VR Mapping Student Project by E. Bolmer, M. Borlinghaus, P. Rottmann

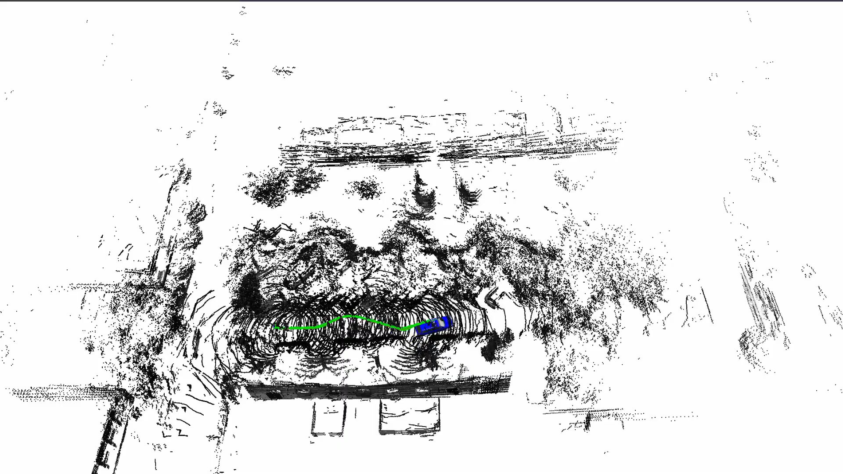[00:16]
With our approach, we address the problem of removing reflection artifacts in the resulting map as well as adding procedures to allow faster processing of larger maps.
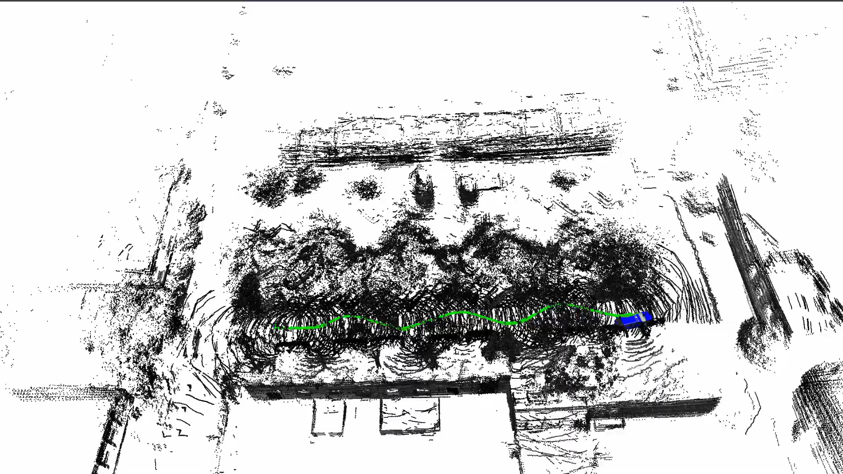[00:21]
For the mesh generation we are using a truncated signed distance function approach ,
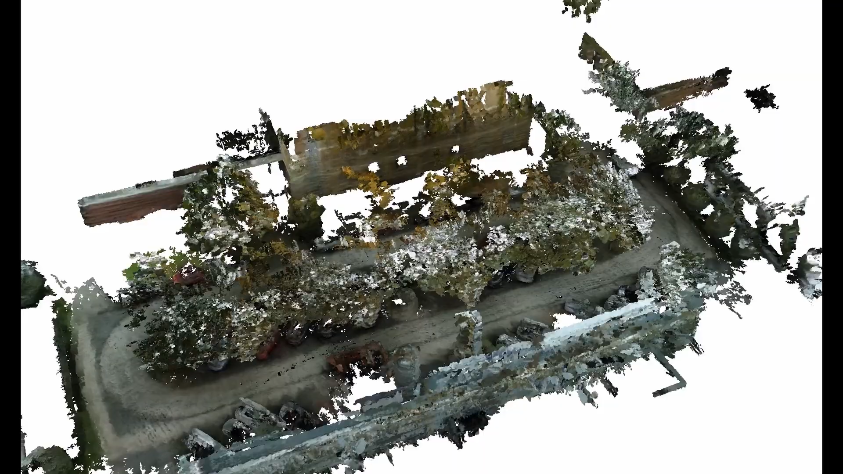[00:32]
which we improved by also taking semantic information into account and adding a class wise cleaning as a last step of the process.
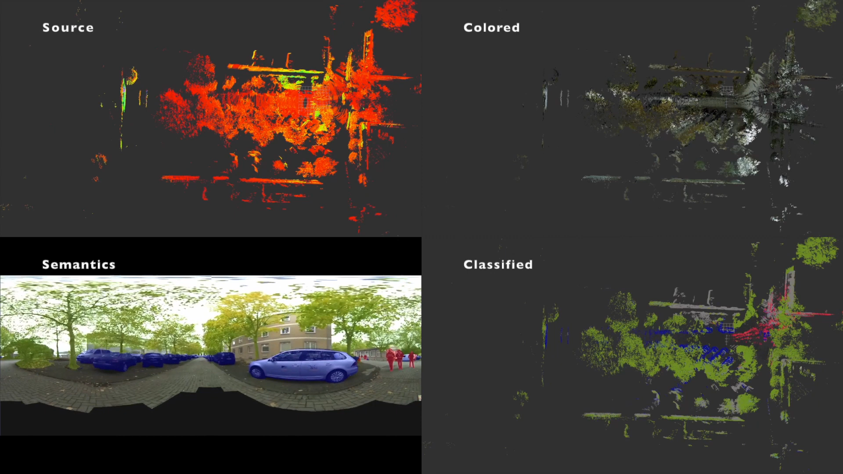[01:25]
With that CNN, every pixel in the panoramic image gets one label assigned, for example road, building or vehicle.
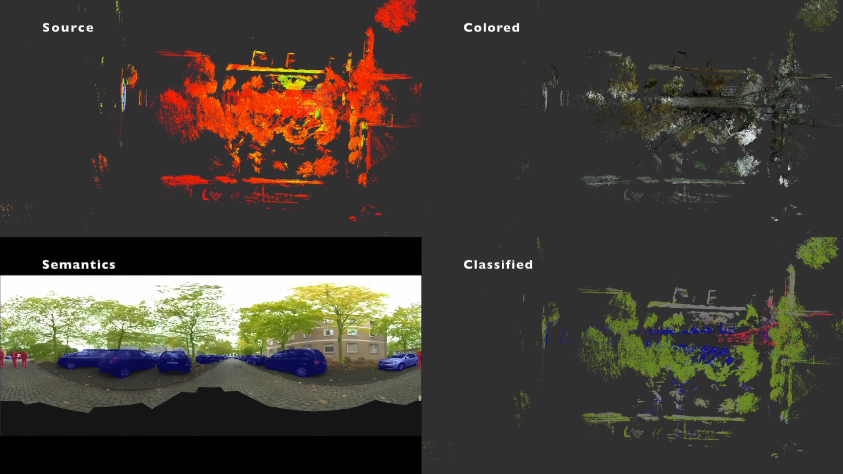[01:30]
The panoramic image, its semantic, the point cloud of the Velodyne LIDAR and the laser scan of the hukuyu are used for cleaning dynamic objects in the point data.
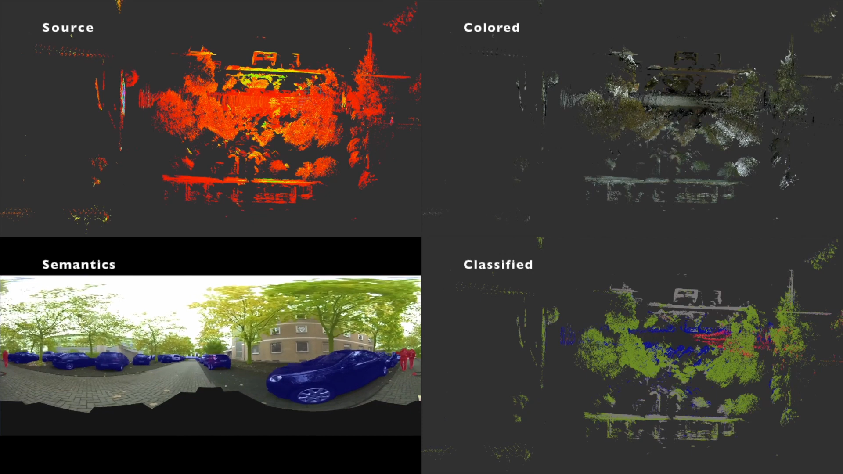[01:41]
Then, this semantified point cloud may be used in the reflection cleaner module to get rid of reflections.
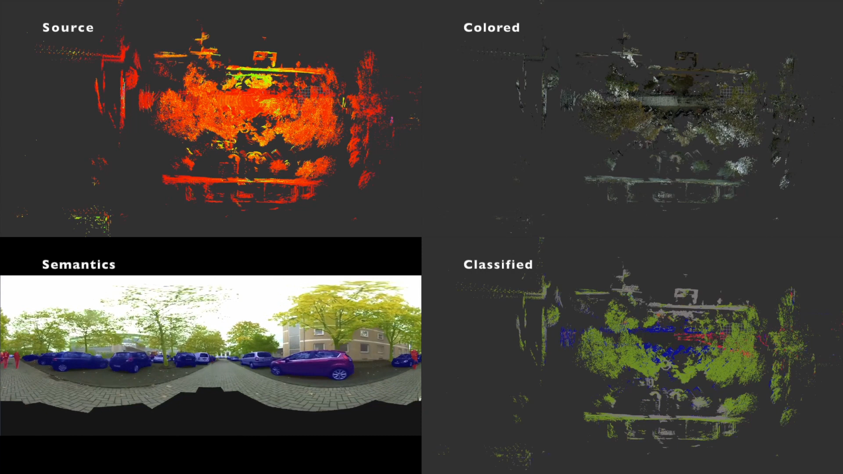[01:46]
The second step is the SLAM algorithm for which we use SUMA.
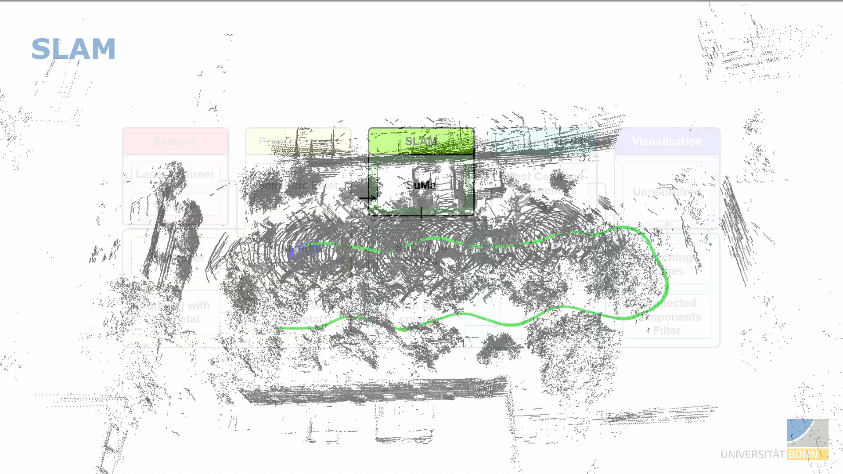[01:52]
Because we already know the semantics of each point, we can filter points of classes which are typically moving like persons and cars. This allows us to navigate more precisely in a highly dynamic environment.
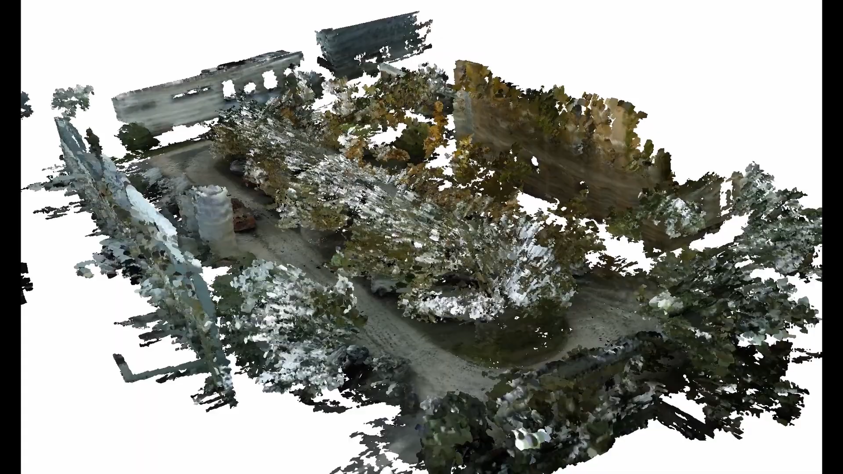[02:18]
components search and the mesh is generated with marching cubes.
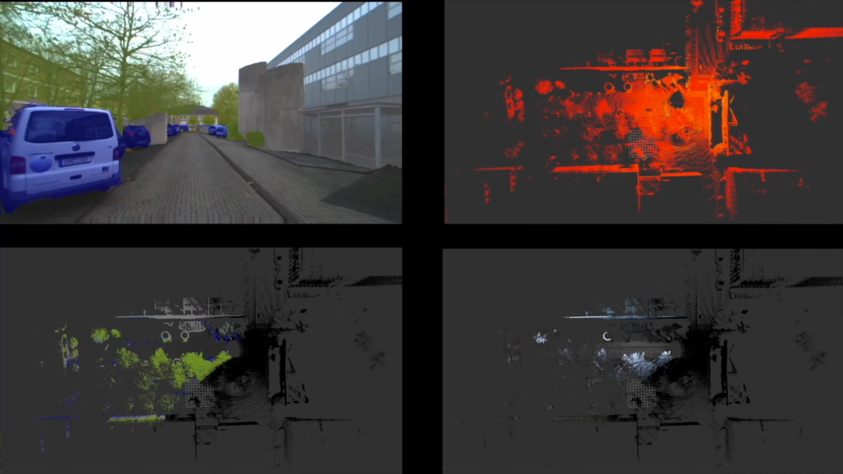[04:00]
As a result of the setup changes, we have colored points only in front of the vehicle and therefore no color and semantics for parts of buildings which we only see on the side and on the back.